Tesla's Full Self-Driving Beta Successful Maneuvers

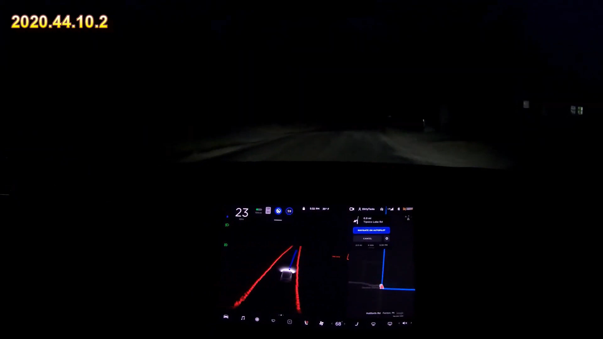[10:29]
So even in the dark really dark wet roads taking that right turn nicely and transitioning onto the dirt. Well so that's good. We'll go a little slower. It's roads are probably terrible right now. So yeah handling this dirt road at night we'll give it brights.
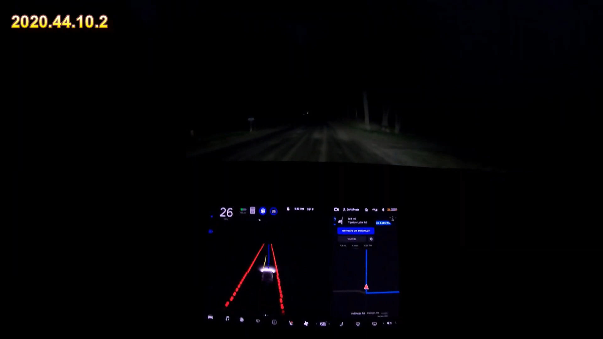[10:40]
Hey maybe we'll come across some deer. But otherwise yeah it handled that precipitation well. All right so here's a cool scenario. This guy is pulled off to the side.
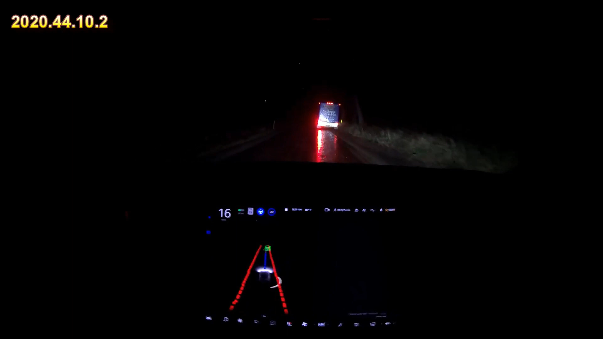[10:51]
Come on you can do it. Oh he started to go. What is he doing? Oh man my car handled that beautifully though. I don't know why he started driving right as I was beginning. Oh yeah. Oh yes nice. The deer pops out in front of me and almost right away you can see the deer is all the way on the left side of the road and there's a little square on my screen representing the deer as a pedestrian symbol. That's the same symbol used for humans.